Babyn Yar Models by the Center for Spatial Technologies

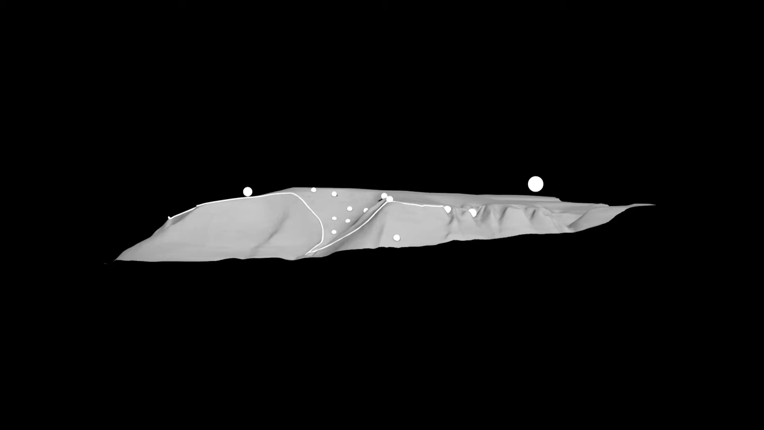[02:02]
in the reconstructed 3d model and to trace how baben yard has changed over
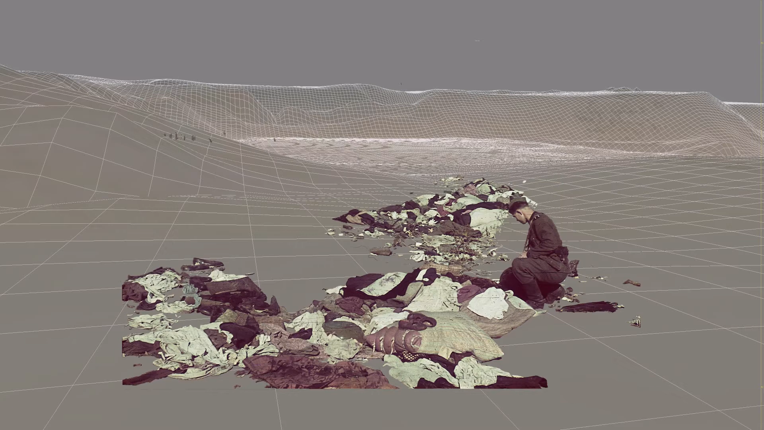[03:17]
clothes plants and other important details that were a part of the historical narrative